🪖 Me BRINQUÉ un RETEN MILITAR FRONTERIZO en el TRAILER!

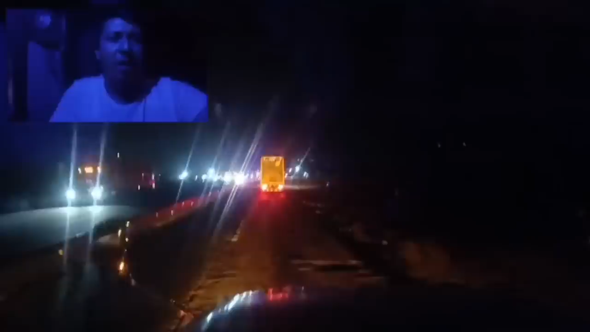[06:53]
Y nos manden derecho. Para avanzar rápido. Se han perdido algo de tiempo. Allá en el del desengaño. Se perdió. Se perdió. Había. Como unos tres kilómetros de cola. Fue como una hora y media. Ese avanzó rápido. En el de Querovabi. Duramos. Da una revisión.
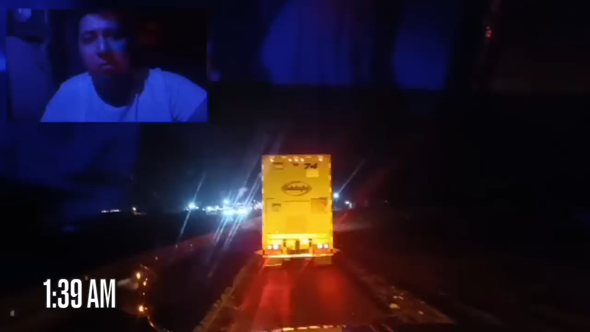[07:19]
Duramos más o menos dos horas y media. Yo creo. En este hay un poquito más. Hay como unos. Trescientos metros. Yo creo. Cuando mucho de cola. Ahí. A ver que tanto duramos. Pasaron.